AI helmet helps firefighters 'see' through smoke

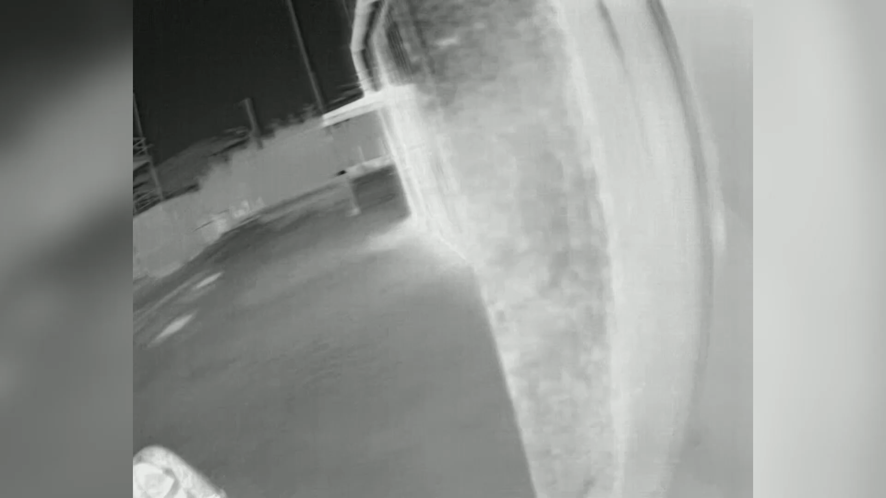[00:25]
Artificial intelligence interprets all the data and provides firefighters with real-time information that can help rescue victims,